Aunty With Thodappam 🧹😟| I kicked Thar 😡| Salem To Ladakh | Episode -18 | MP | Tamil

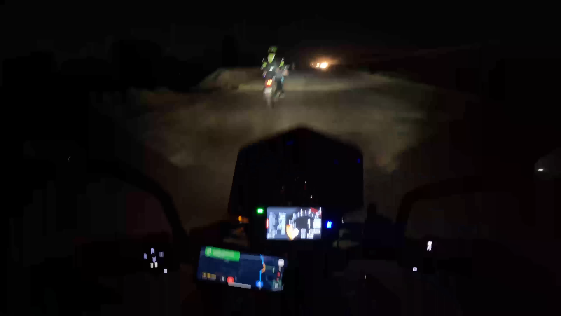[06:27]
இது டெல்லி ரோடாயா? இது குழியும் சகதியும் இருக்குது.
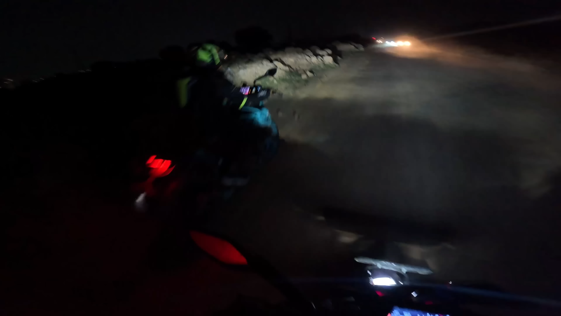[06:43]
பையா பார்த்து வா பையா, உனக்கு வேற ஏபிஎஸ் ஃபெயிலியர் வேற வருது. கண்ணே தெரிய மாட்டேங்குது. அவன் லைட் அடிக்கிறானுங்க.
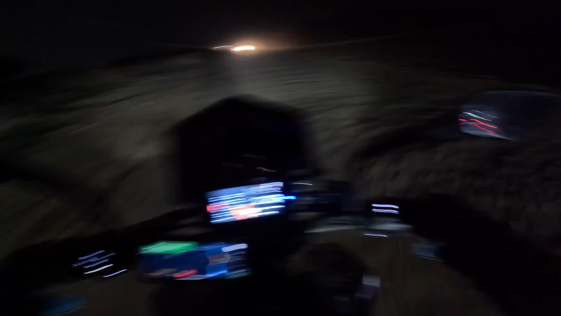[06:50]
பின்னாடி நம்ம பையன் மட்டும்தான் வராரு, ஜேபி ப்ரோ மட்டும்தான் வராரு. எங்கே கண்ணு தெரியல. ஏ இதே பறந்து போயிடாத, அங்கங்கே குழி அதிகமாக இருக்குது.
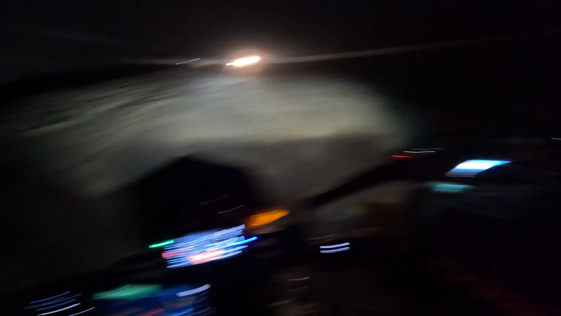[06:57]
நான் இங்கே மாற்றிட்டேன். வினி தமிச்சுட்ட லொக்கேஷன் இது தான். குதிச்சு குதிச்சு வா வா வா.
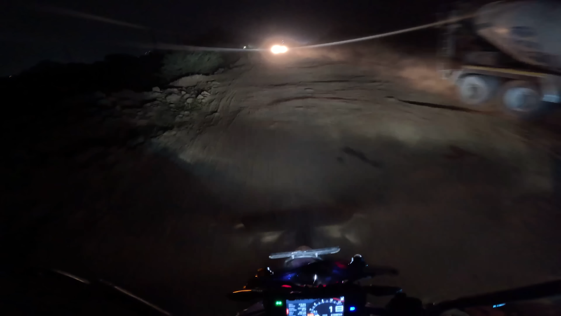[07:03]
ஆஃப் ரோடிங்க, குதி குதிய குதிய, அவ்வளோதான். குதி குதிய, கீழே விழுந்தா அவ்வளோதான்.
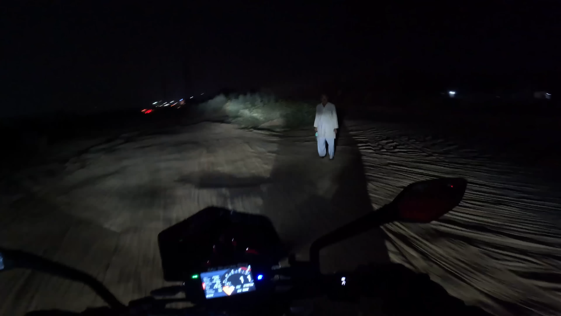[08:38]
ஏ நான் உளுந்துடும் போல இருக்குது பையா, எங்கெங்கயோ போகுது.
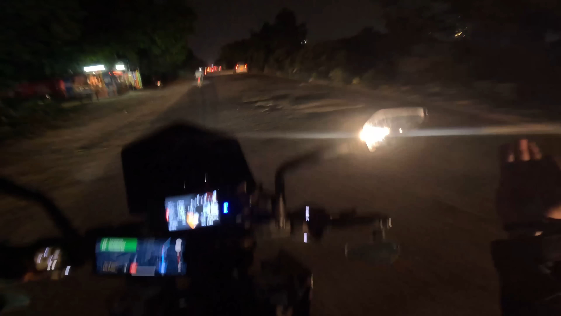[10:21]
எவ்வளோ குழி பாருங்களேன், மனசாட்சியே எல்லாம் வச்சுருக்கானுங்க. இதனால தான் ஆக்சிடெண்ட்டே அதிகமாக ஆகுது.